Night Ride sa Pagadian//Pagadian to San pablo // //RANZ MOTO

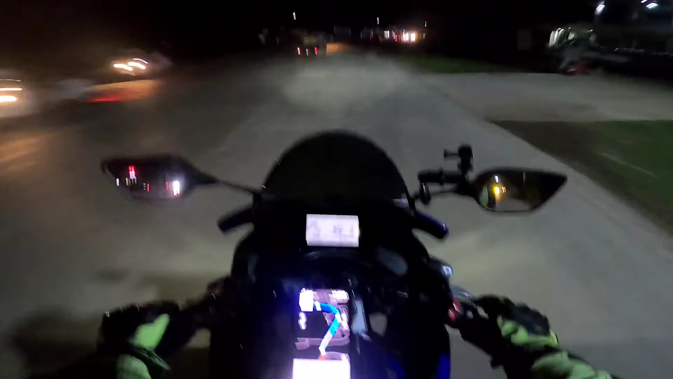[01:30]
First time Namin pumunta dito Ni Baby Blue Nang motor ko First time namin pumunta dito Hanggang dumalinaw pa talaga Kala ko Hanggang pagadian lang Pero ang layo pala Nung San Pablo Yeah Haha Ang saya-saya o
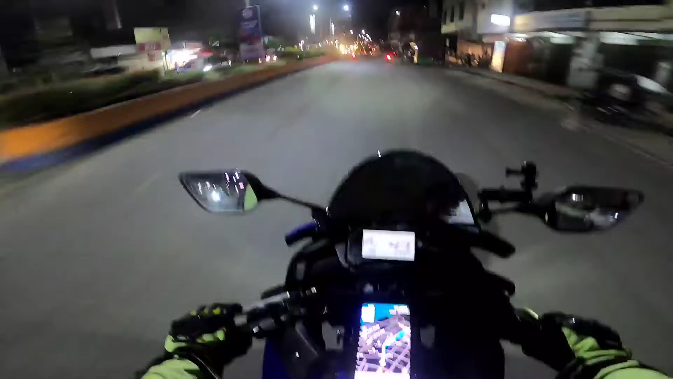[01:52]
So ito na pa Pagadian na ba ito Pagadian Welcome to Pagadian Oo nga Pagadian na nga kami Kasi naalala ko Nung pumunta kami dito Nung nakaradar pa kami Nakaradar pa kami Kasama yung OVR ko Ay naalala ko Itong lugar na ito
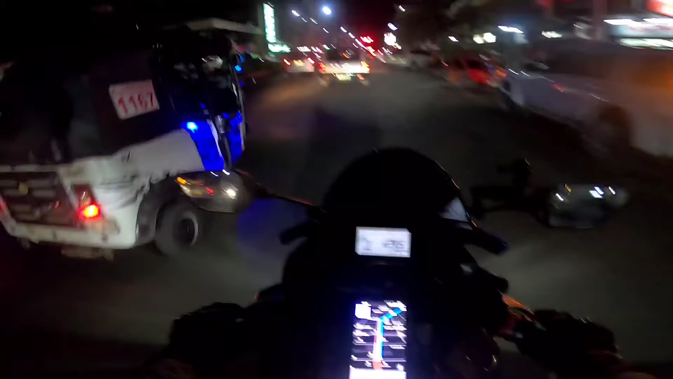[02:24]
Ay stoplight Saan ba kami Saan ba kami Straight lang Ano ko po Stoplight
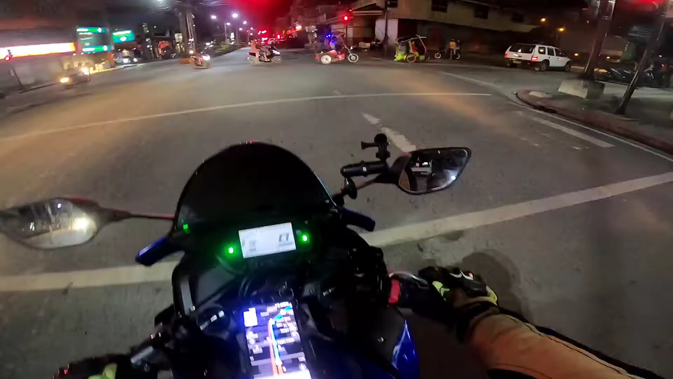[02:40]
Phil Stoplight Yung ano dito Sa Sa ibang lugar Yung ano Yung Traffic light Ginawang ano eh Ginawang Race Racing Track Or racing time Nire-race nila No
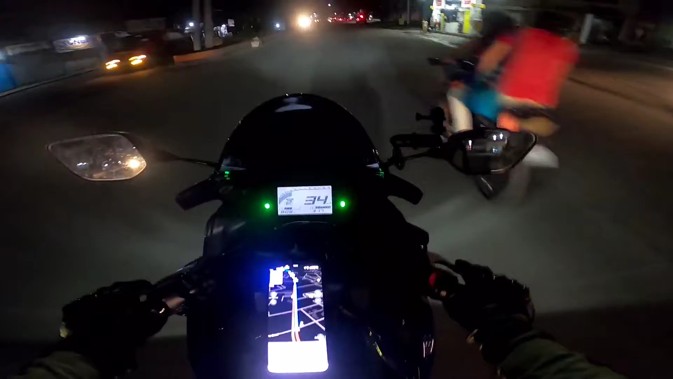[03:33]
Night ride is real Geepo may tinanungan kami ganina so yun nga dito nga yung daan, tama nga yung ating maps me, hindi niya tayo iwawala so di pa kami nakabot ng dumalinaw pero dun parang dumalinaw na yan kita naman natin sa mapa